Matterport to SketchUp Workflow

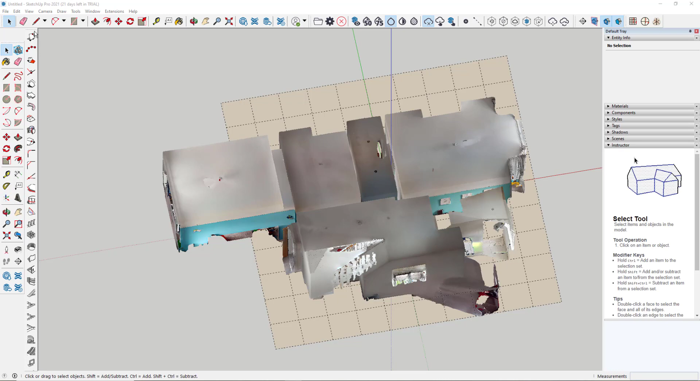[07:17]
The first thing I'm going to do is go to a standard camera view and this time look at it from the left.
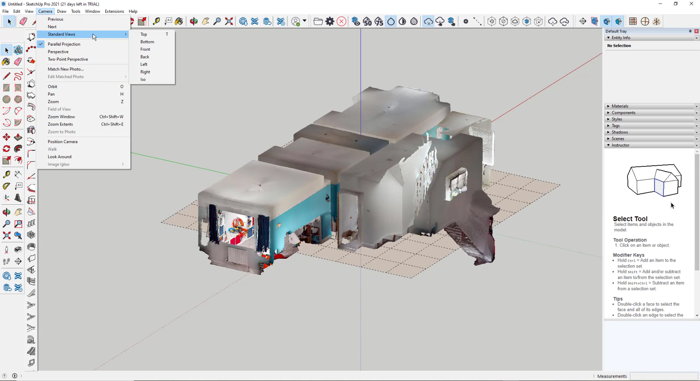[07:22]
Now within the Scan Essentials tool palette, we have the options here to create our own clipping boxes. So using this option here, I can simply drag a clipping box through there,
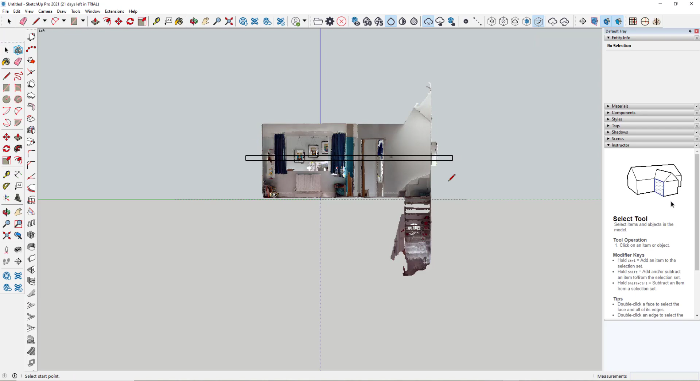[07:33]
look at it, and you can see that we've got our point cloud that we can trace around.
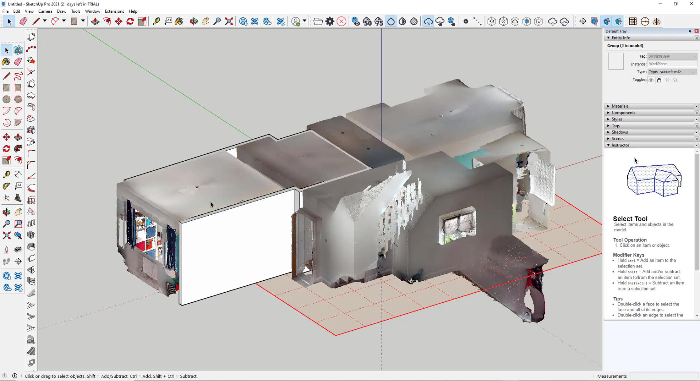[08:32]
Again, we could start to trace around the rest of it. So this tool palette is really effective at helping to create building elements within SketchUp. So the processes there are all individual, but can all be used together to create the model. We don't have to focus on just using one of the three techniques. So the process being we scan using the Matterport hardware, upload and process in the cloud, download the MatterPack, extract it,
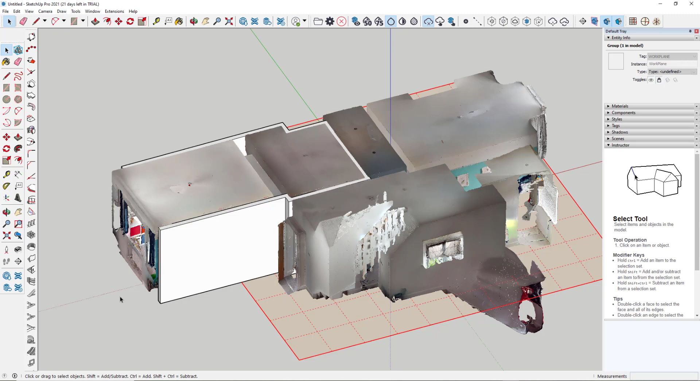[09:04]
convert the XYZ file to an E57 file, import that into SketchUp and start using the tools to generate our 3D model elements. I hope that's been of use. I hope that's been of use. And thank you for watching. Thank you for watching.